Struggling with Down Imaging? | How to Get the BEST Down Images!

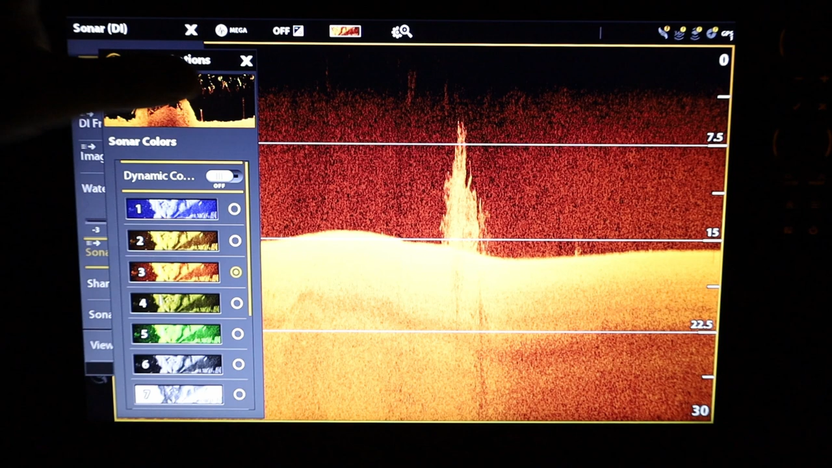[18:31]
if you turn it off you can work with your image and define the contrast uh in your settings here so i can leave it off and i just have to work a little more with my contrast meaning i have to turn it probably way up uh five is probably a little much or four i'm looking at the i'm looking at chart speed guys i'm sorry uh eight's probably about perfect
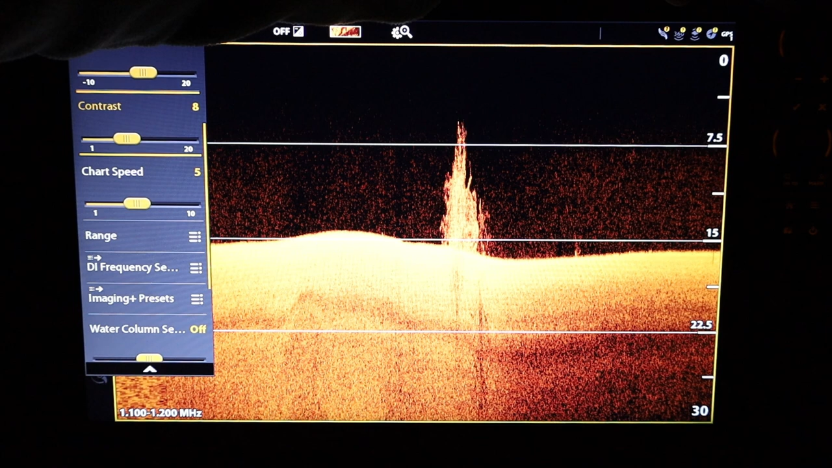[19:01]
for me in this regard or we can maybe play it a nine i would probably but an eight without the dynamic contrast either way dynamic contrast is an automatic contrast for you and it does help you out on setting your image as you can see things do become a little fuzzier without it around this brush pile so i'm going to turn it back on real quick for you guys so you guys get one more view
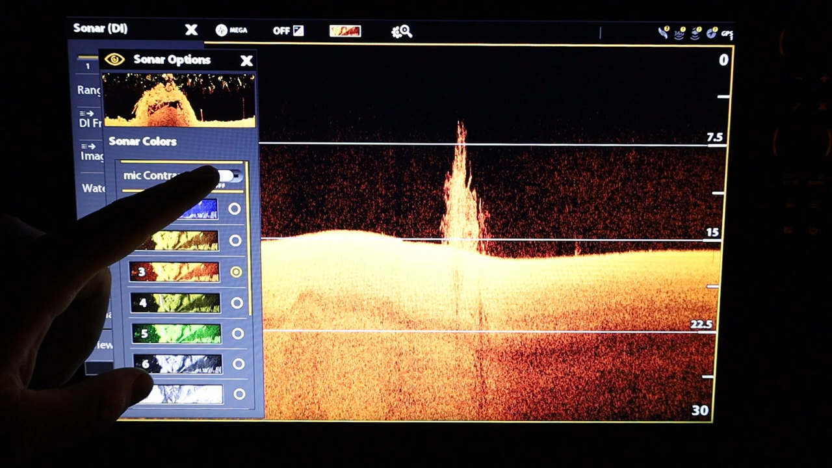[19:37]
of it it's under sonar colors we're going to turn it back on and it does provide to me a
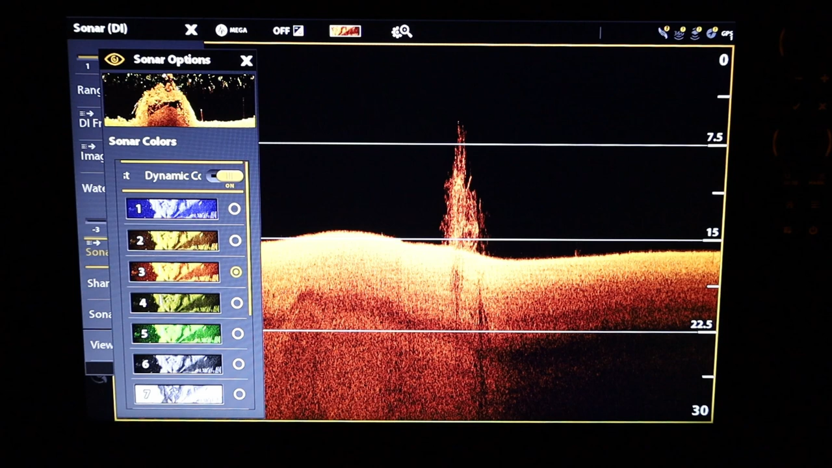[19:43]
positive influence on our image so i like to leave it on and i'm going to put my contrast kind of back where i had it i think around a five nope i think i had it a five or six yeah either way i think both options are good i like to leave my diamond dynamic contrast on it's just an automated contrast and it allows you to not have to put so much contrast in yourself oh
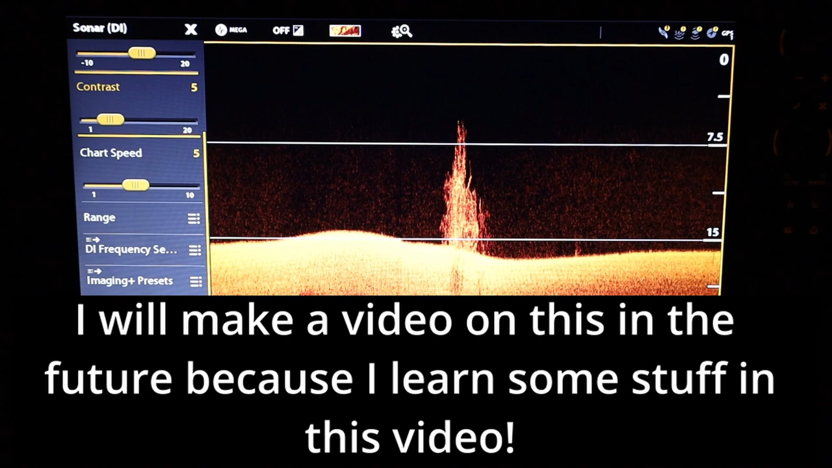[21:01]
um the really long is if you have your chart speed set too fast and it will be really skinny if you have your chart speed set too slow that means it's just not matched up very well so my idle speed for my boat is around 3.6 3.7 miles per hour and i either use a three not a three i either use a four or a five kind of depending on the wind direction and how fast i'm actually able to scan if i'm closer to four miles per hour i'll use a a five on my chart speed and today i used a five and you can see that my image
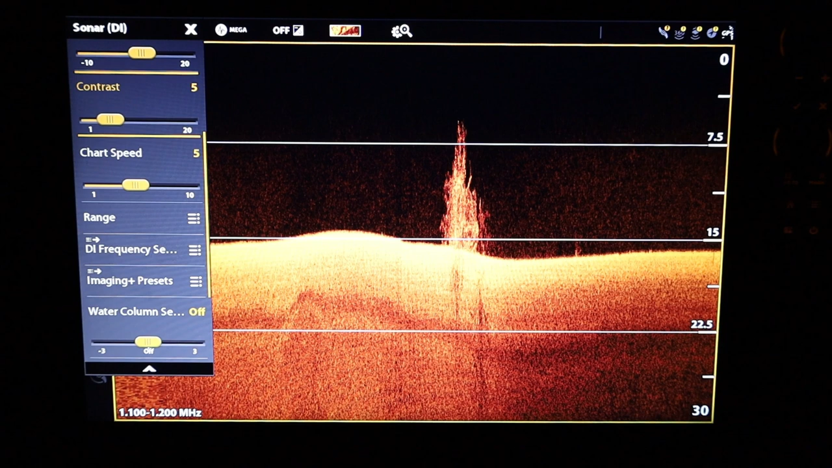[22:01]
eight and then i'm also going to redo it at a chart speed of two so we're going to take three minus and three plus and i want to show you this image again so here we are recording at a chart speed of about eight actually it's exactly eight and you can see my gps speed was actually pretty slow i must have been going into a headwind looks like we're going 2.7 uh 2.9 miles per hour so
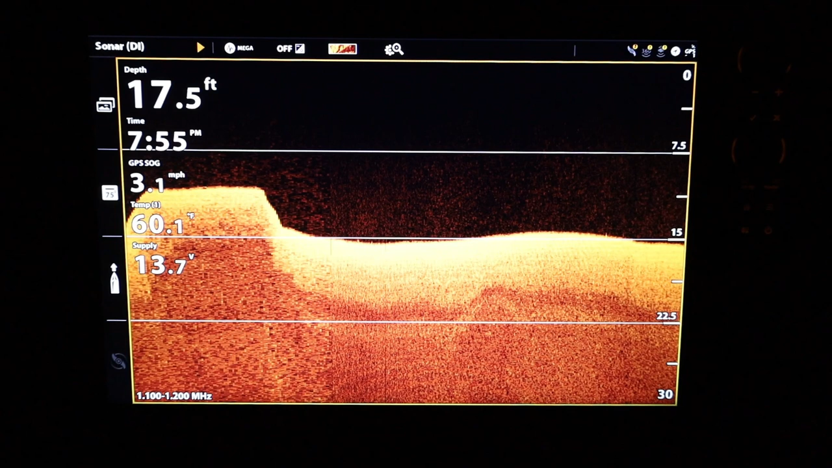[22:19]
On screen: depth 17.5 ft, water 60.1°F, speed 3.1 mph
an eight is probably way too fast i kind of take that back this image actually looks a little better honestly in my opinion as you see the brush pile come along i will take a still image and let you guys kind of see the difference between the three the first one was done at a five
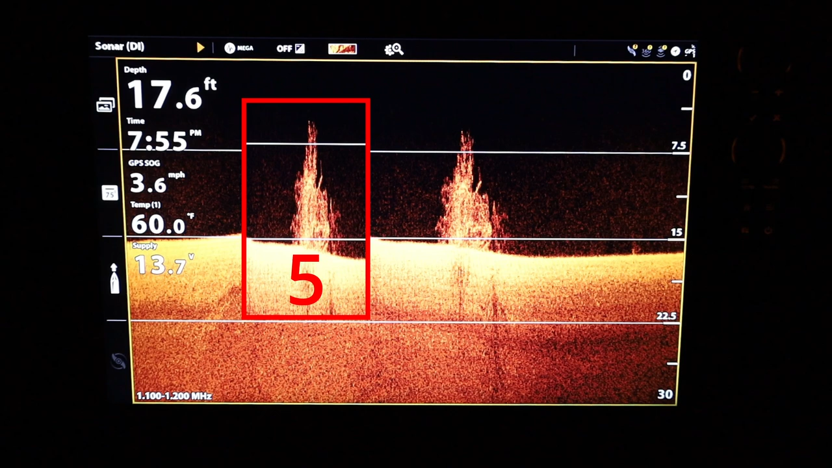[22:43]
On screen: depth 17.6 ft, water 60.0°F, speed 3.6 mph
this one is an eight so now i'm going to rewind it and do this one more time so here we are with our brush pile uh the exact same one and played back at a chart speed of two you can kind of see how it becomes a long skinny mess and that's because the chart speed is too slow in fact if i had to redo this image i probably would do it at a chart speed of eight seemed to produce a very actually a very good image and
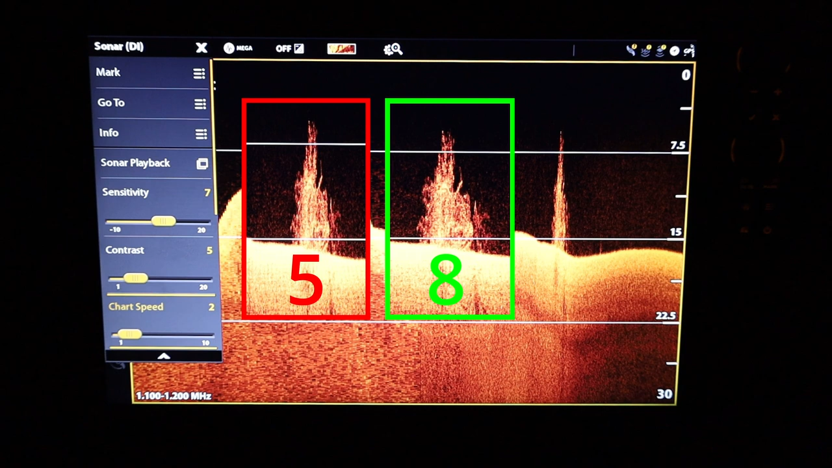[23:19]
that i liked so you'll have to experiment with your setup find some cover that you kind of know what it looks like maybe set you a christmas tree in there in a lake somewhere hey people set brush piles all the time just make sure it's legal where you're doing um and run over that brush pile uh christmas tree whatever you set several times and kind of see what it takes to get the right chart speed so you portray that image i mean this actually you can't really tell much of what's going on um and that's
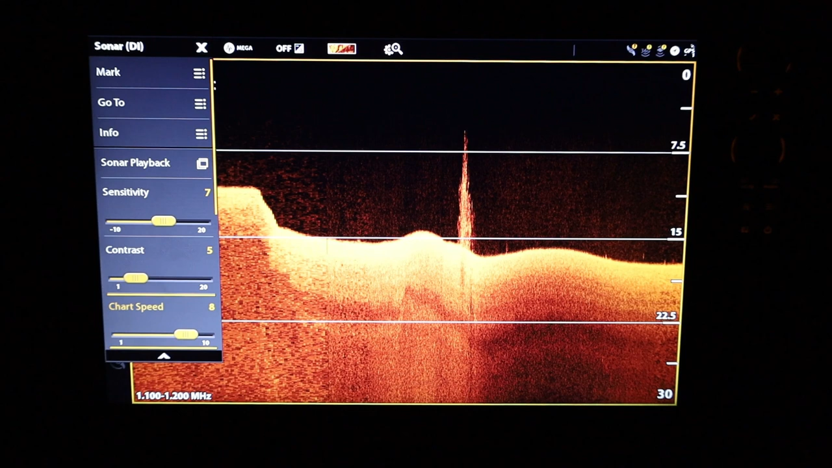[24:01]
kind of what happens if you set your chart speed incorrectly you want to speed this guy back up and it looks like i should have been playing around at an eight anyways that's kind of news to me i uh didn't realize that my chart speed was too slow so you are going to have to make minor